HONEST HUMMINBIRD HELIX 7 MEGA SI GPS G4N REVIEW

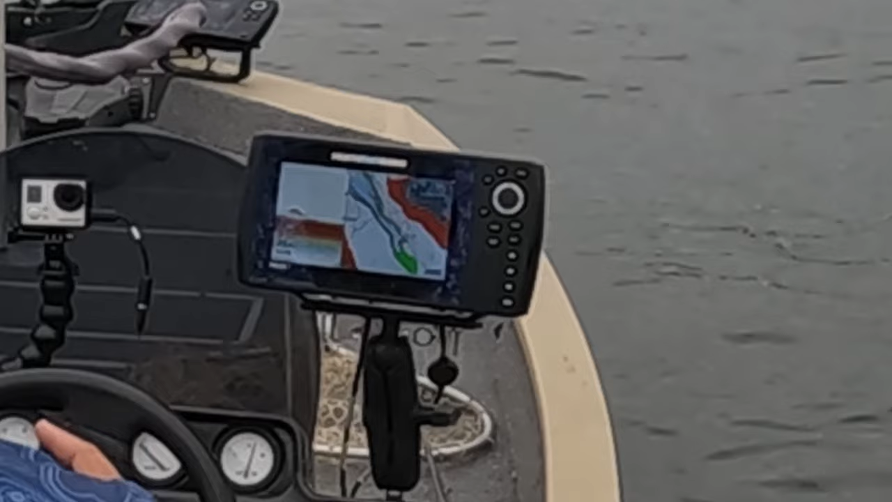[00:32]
helix 7 g4 n msi so it's got the mega side imaging and it's the most up-to-date model so let's go over
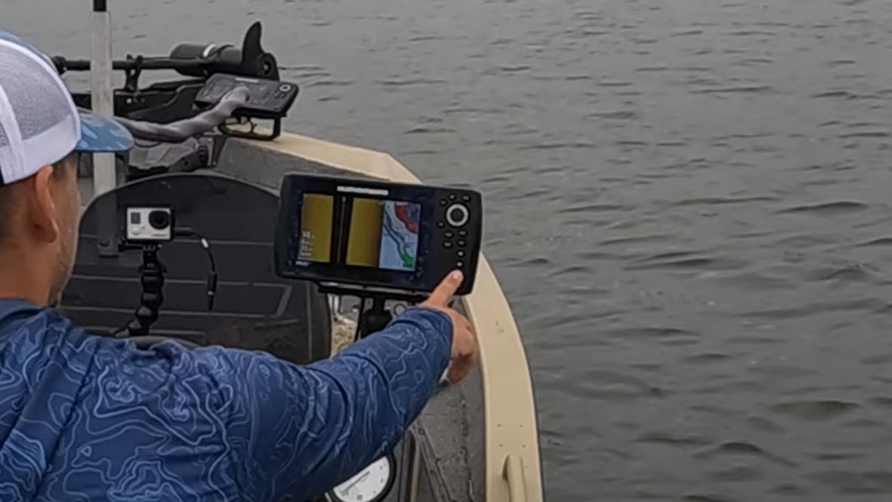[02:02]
know you hit the bottom one plus view and you got your three views here you hit bottom one and exit and you got your 2d and maps you hit middle one and view and you just got a map hit bottom middle one exit you got down imaging now i think the thing helixes are like most
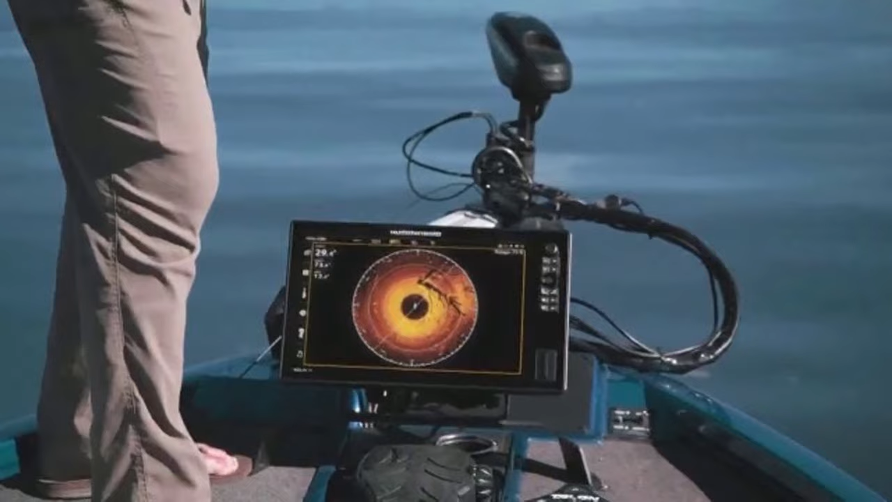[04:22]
360 isn't a huge deal for me i don't have the 360
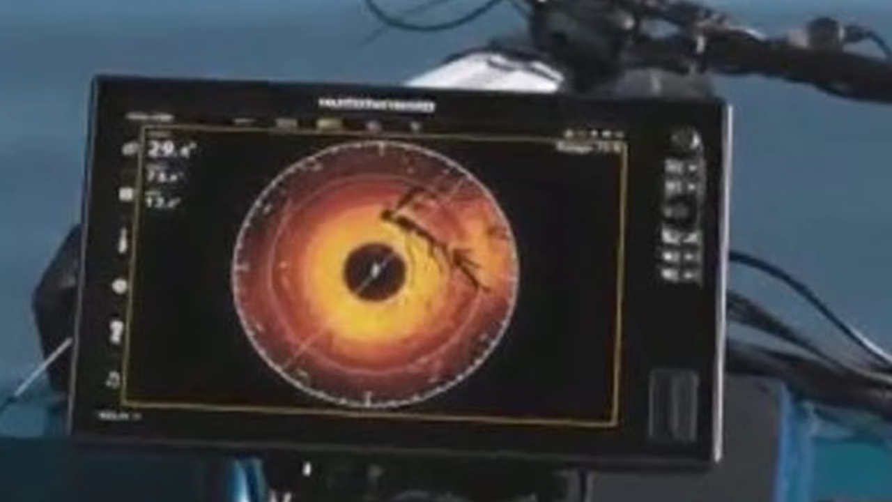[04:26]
transducer but you have to like upgrade your screen size if you do buy a 7 in order to ever use 360 which i